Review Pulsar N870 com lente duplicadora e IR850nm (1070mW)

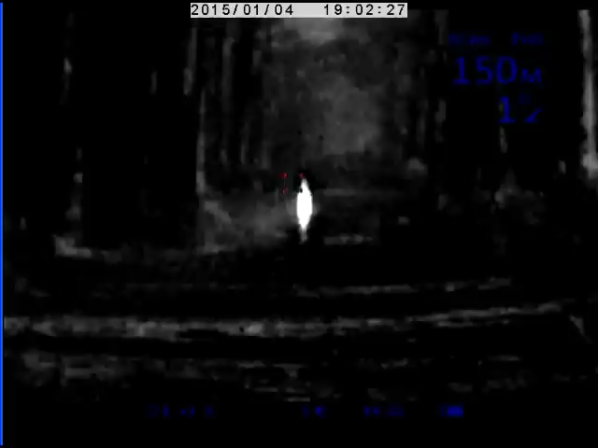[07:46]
Portanto, eu vou ligar o primeiro botão do IR, portanto, a primeira posição. Portanto, isto, esta mira traz um
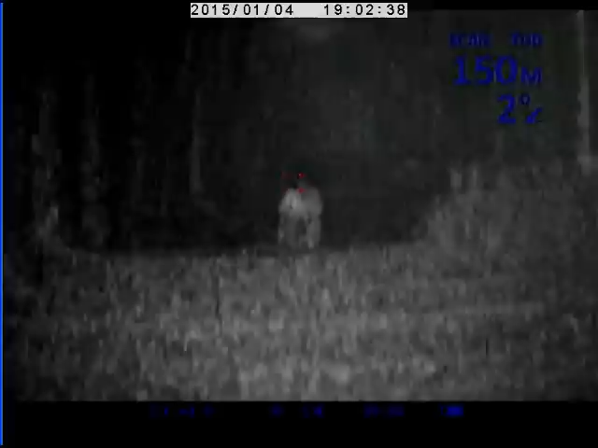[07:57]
iluminador laser com um comprimento de onda de 915 nanómetros, portanto,
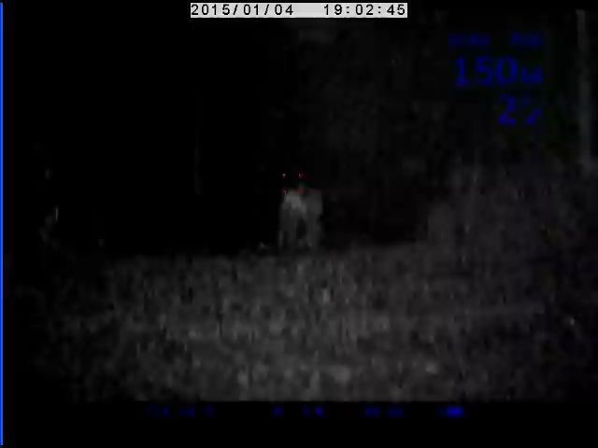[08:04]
nanómetros, que com a primeira posição é isto que se vê. Ok?
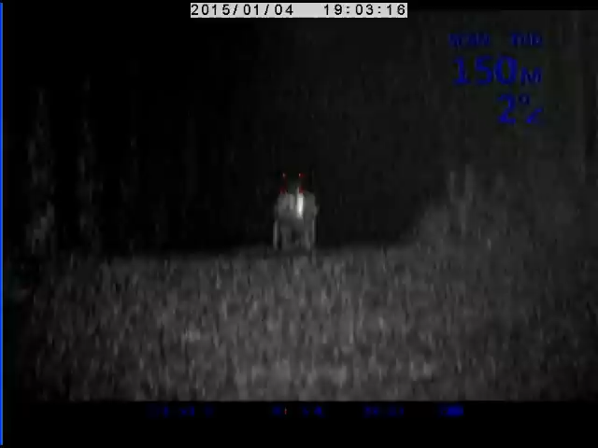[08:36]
Portanto, é a do filtro que tem. E agora vou passar para a terceira posição de iluminação.
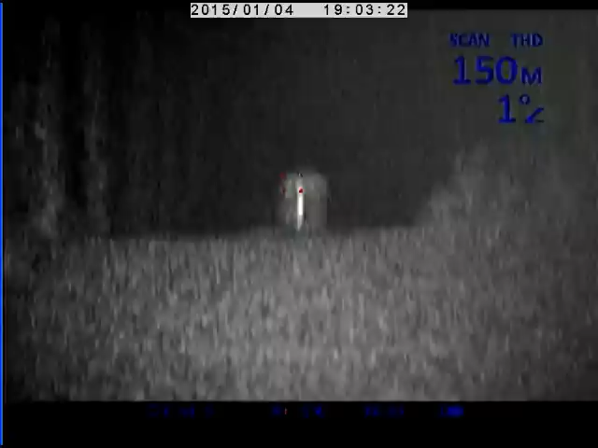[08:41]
Portanto, a mais potente. Como veem, dá para atirar. Não há dúvida nenhuma que a 150 metros pode-se fazer um tiro.
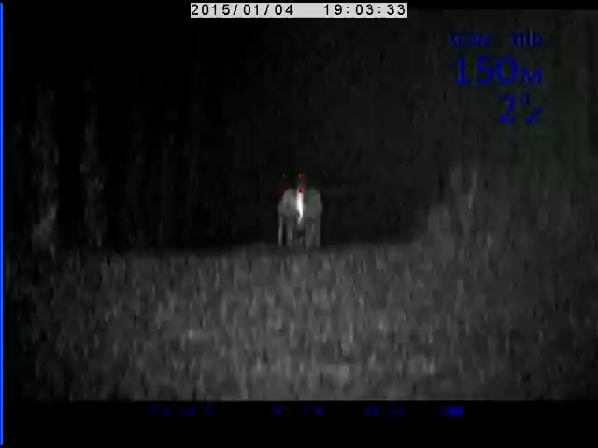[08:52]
É preciso notar que esta mira tem uma lente de aumentos acoplada, não é?
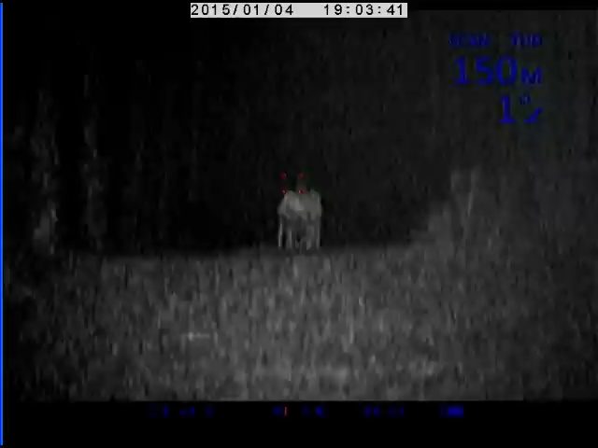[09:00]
que lhe permite ter perto de 8 aumentos portanto, analógicos, ópticos, digamos assim, ópticos, não digitais.
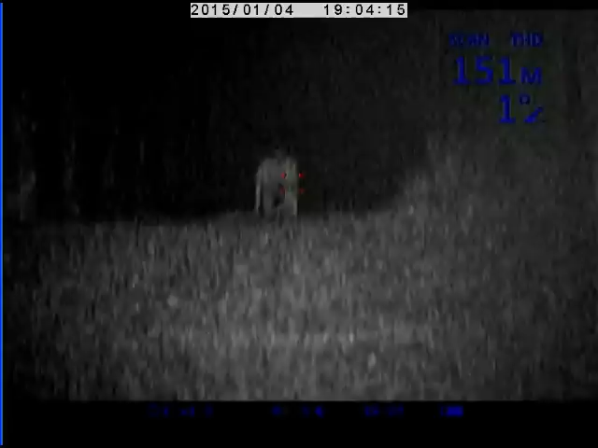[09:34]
portanto, fazer esta exemplificação de como com este iluminador ou no
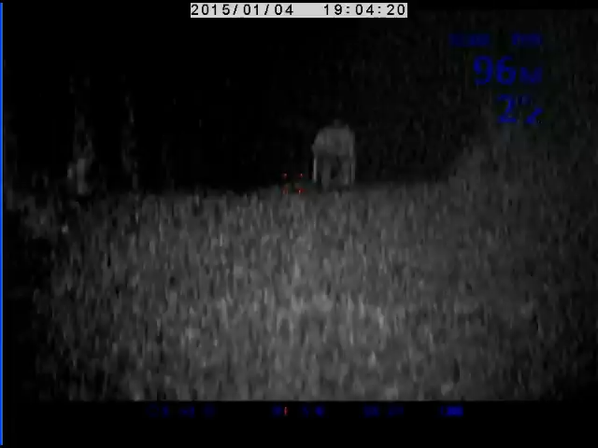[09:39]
borde isto fica com os aumentos digitais. Portanto, eu tenho que sair deste modo para poder comutar.
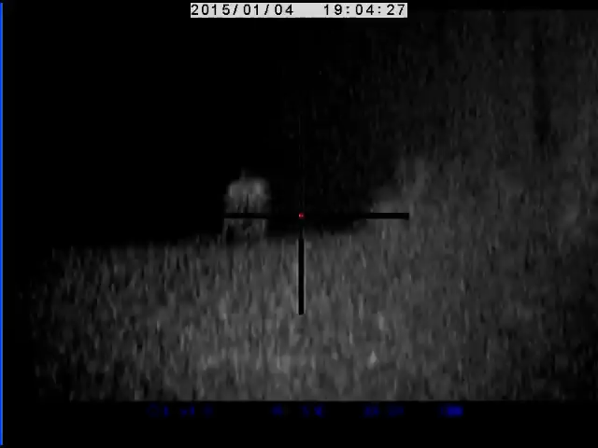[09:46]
É uma particularidade boa que esta mira tem que veio com
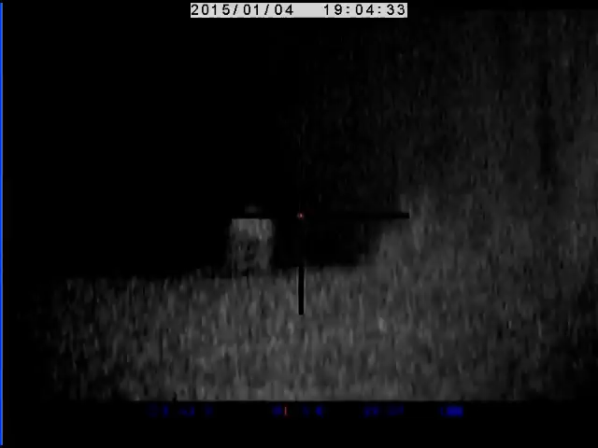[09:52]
um botão praticamente com um botão face de todas as regulações possíveis e imaginárias.
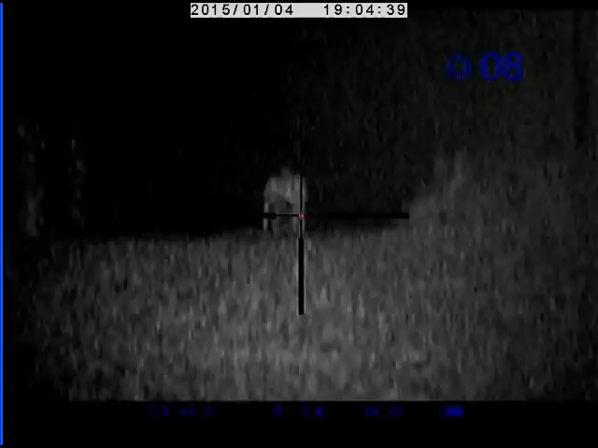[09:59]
Portanto, entra-se nos menus, altera-se a luminosidade e os aumentos. Então, depois é só rodar, eu vou rodar até ao máximo. Portanto, a 150 metros com o iluminador ou no borde na máxima posição é este que se vê.
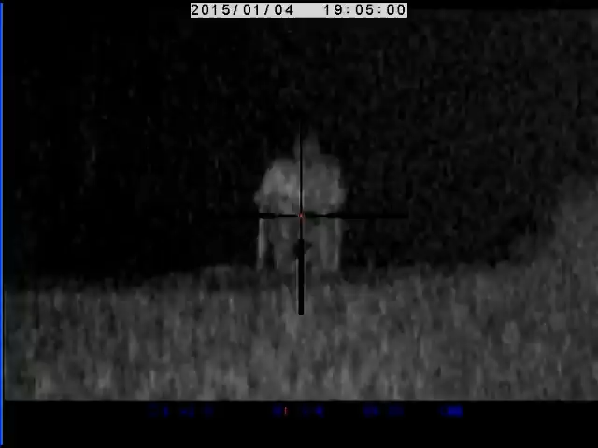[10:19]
Portanto, cá está. Portanto, é isto que se vê com o máximo de intensidade. Portanto, até neste momento estará cerca de entre 17 e 18 aumentos. Entre 17 e 18 aumentos totais. Portanto, digitais mais ópticos. Não é?
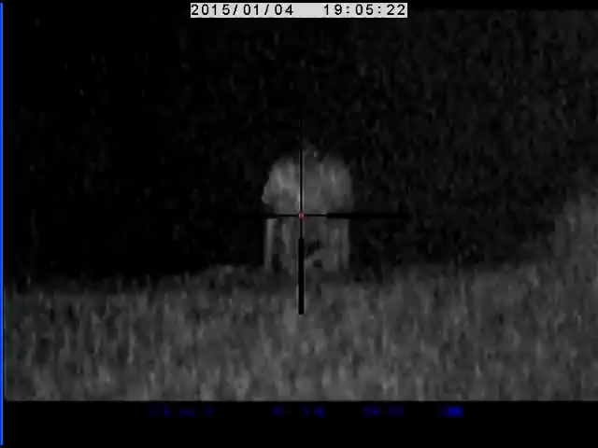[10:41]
Portanto, eu vou retirar novamente. Vou colocar e vou sair dos aumentos digitais.
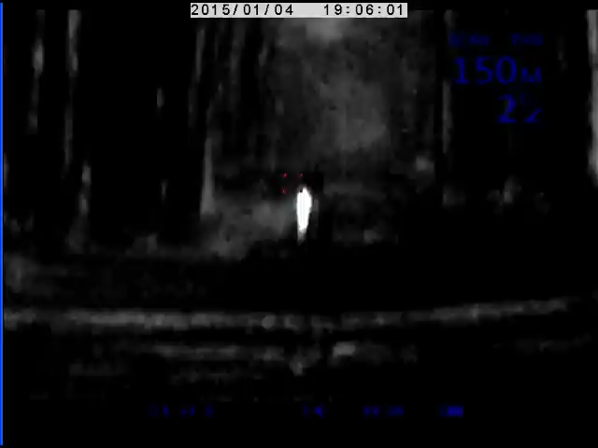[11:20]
E agora vou ligar o meu IR 850 nm. Portanto, aqueles IRs já muita gente conhece.